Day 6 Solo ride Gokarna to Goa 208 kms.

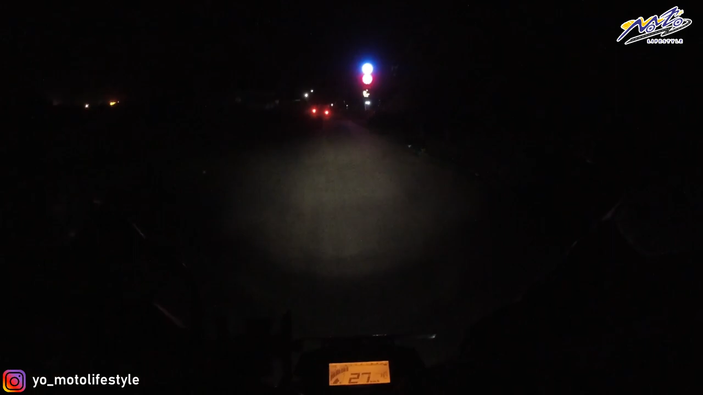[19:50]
यहां पर काफी सारा शेहल पर नजर आ रही है अपको लेट साइड में अब देख सकते हो लाइट से